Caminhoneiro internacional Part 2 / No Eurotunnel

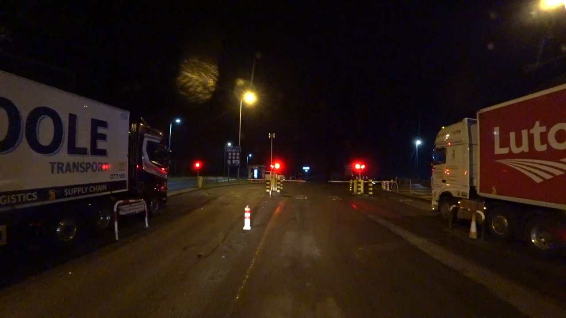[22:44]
Tem que fazer uma curvinha aqui, apertado, cara. Você não toca nas linhas. Beleza, vai parar, vai parar. Quer ficar na frente do DAF um pouquinho? Tá atrás, cuidado. Hã? Tá atrás disso aí. Vai na moralzinha, vai na moralzinha aí. Bateu verde, pá! Sai! Chama de nós no trem! Como diz, né? O primeiro a entrar, o último a sair. Quer ver que esses caras ainda vai ele? Aí é injustiça, hein?
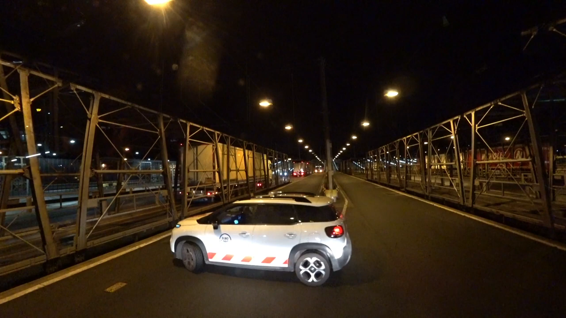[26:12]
Se fosse do lado francês, e aí chegou, chapéu, merda! Fica aí! Será que tem a faixa aqui, tá escrito stop aqui? Né? Tá stop, assim, stop, pra ver se não vem ninguém ao seu lado aí, eu não sei. A outra é não, aqui desse lado aqui talvez não saia ninguém. Olha lá o outro saindo. O ônibusinho lá, ele tava descarregando o pessoal ainda. Ou seja, nós vamos entrar nesse daqui.
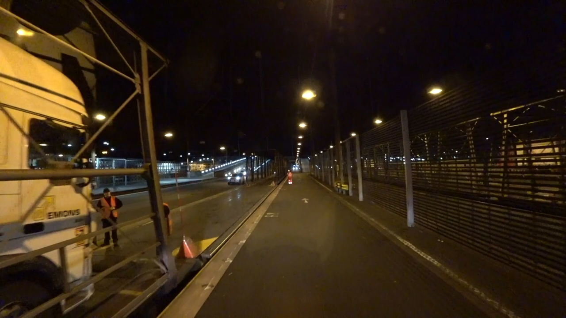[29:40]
Vai devagarzinho. Assim. Vai devagar. Quebra. Ah, isso não passa bem agora. Não.